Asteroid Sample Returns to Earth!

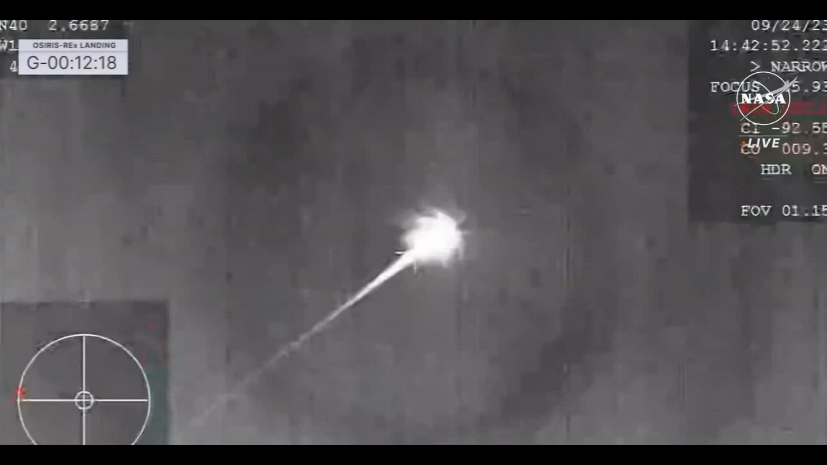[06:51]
pierced the atmosphere at 10 42 a.m eastern time off the coast of california at an altitude of about 83 miles within 10 minutes and with the help of two
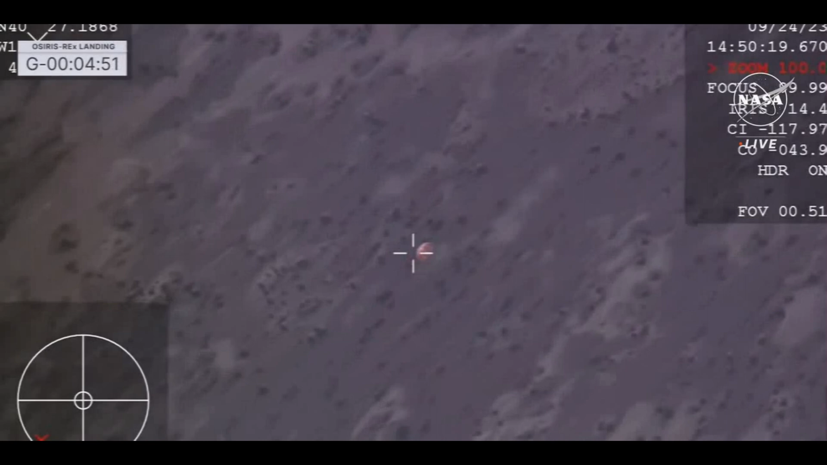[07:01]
parachutes it slowed down to a very smooth 11 miles per hour